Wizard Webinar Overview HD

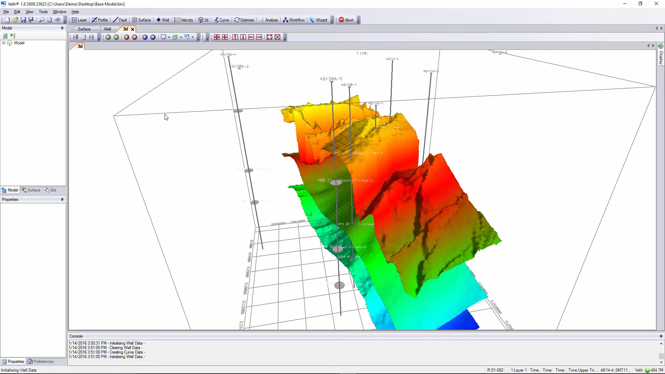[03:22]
With everything in place we can open up the wizard from the main icon toolbar here.